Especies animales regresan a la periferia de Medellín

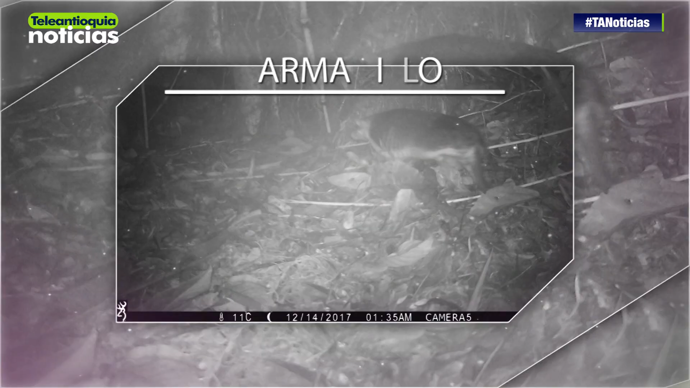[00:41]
el armadillo, el cozumbo, la guagua, el mapache y el ocelote.